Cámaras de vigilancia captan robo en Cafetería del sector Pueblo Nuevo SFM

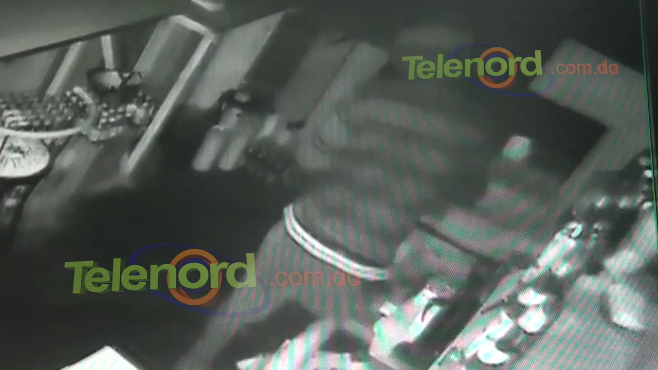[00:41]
ellos rompieron la madera, penetraron para adentro,
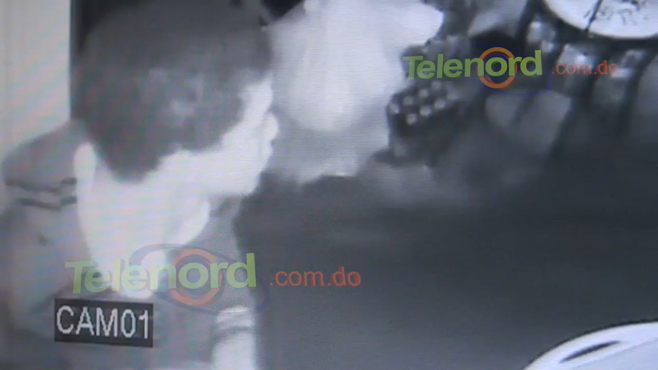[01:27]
se llevó 3 cajitas, una azul y 2 negras, y siguió buscando y ese se fue. Le pasó, parece, a los demás de afuera, y después vino otro a las 2, como a las 2 horas o hora y media. Supuestamente eran 4. No, yo no lo conozco. ¿Anteriormente había robado?